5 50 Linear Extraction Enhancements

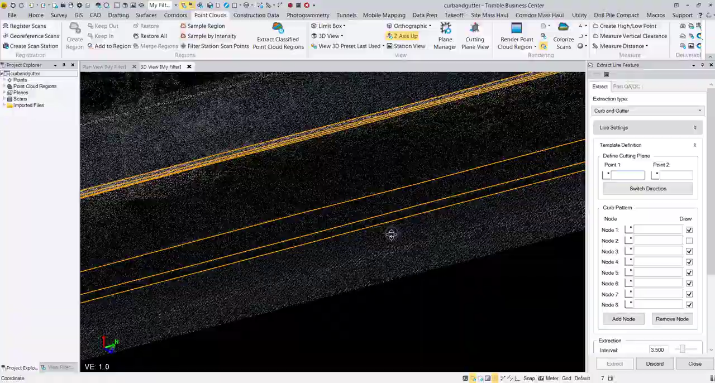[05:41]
As with the overhead line extraction, I could have optionally navigated to the post-QA QC tab to make additional line string enhancements.
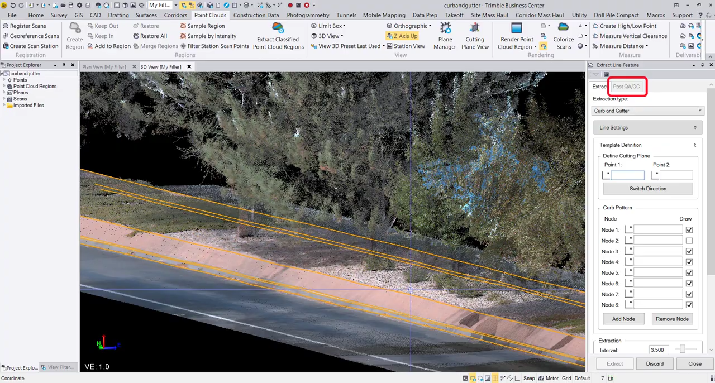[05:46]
Lastly, we have also added an enhancement to detect areas of overlap in the curb and gutter extraction. When an overlap is detected, a dialog box pops up asking if you would like to snap the lines together. Here I defined my cross section only on one side of the curb, so the line strings will intersect as the extraction continues around the island.
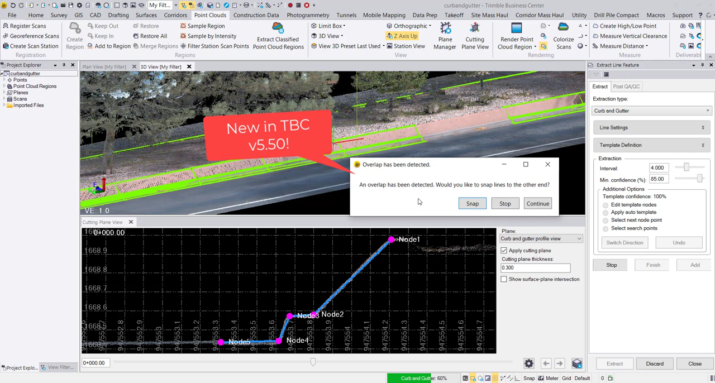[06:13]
Within the dialog box, we can tell the commands to snap the lines together, stop the extraction, or have the extraction continue on its current path without snapping the lines together.
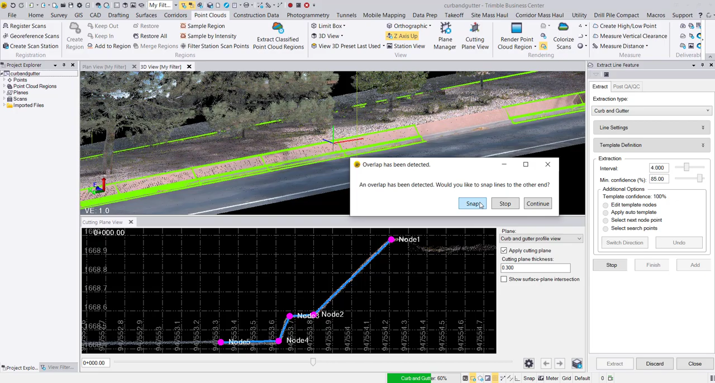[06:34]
Here I will hit snap to smoothly join the line strings together.